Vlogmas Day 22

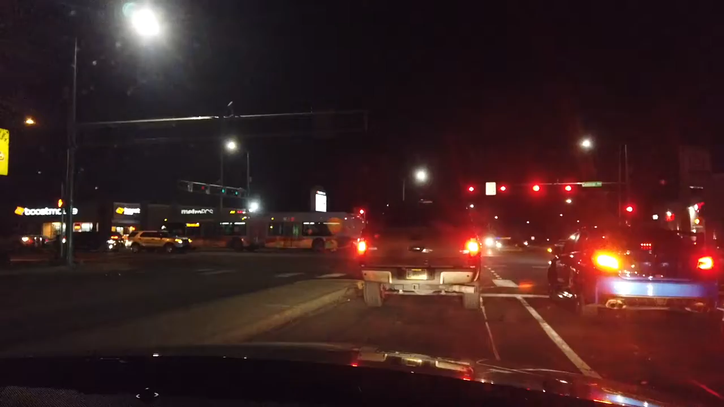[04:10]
The deadly art bus. For some reason, people here in Albuquerque can't get over the art bus and they keep wrecking into it. I think it's like 10 and 11 or something.
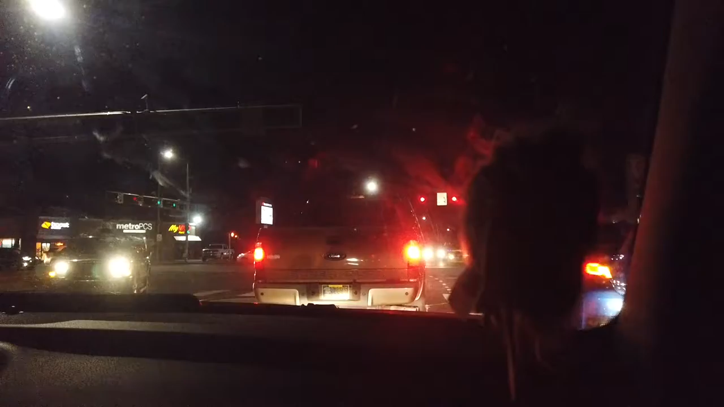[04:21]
Unless they're just kamikazing it, but they don't realize our taxpayer money paying for those. Well, they're all breaking the law though, so they don't get, they're not going to get anything if they sue. Well, don't we have to pay for it to get fixed? So y'all are running your cars into it thinking something's going to, I look like Zoltor, or what's his name from Pokemon?